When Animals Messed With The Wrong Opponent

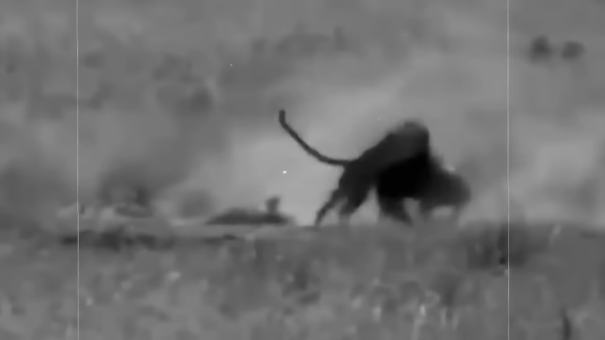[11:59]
The ramming blow of the boar from acceleration turned out to be so powerful that the lioness not only flew to the side and released the prey from her teeth, she also did a real somersault in the air.
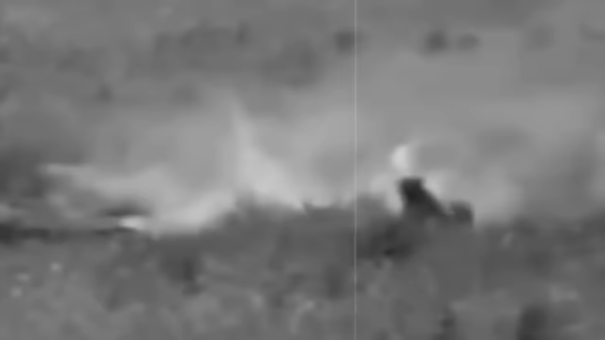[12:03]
The predatory cat did not expect this.
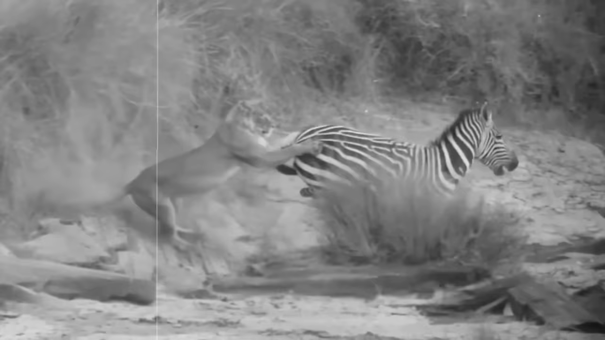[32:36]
It immediately throws out its hind legs in another strike. The lioness was lucky that she let go of the grip.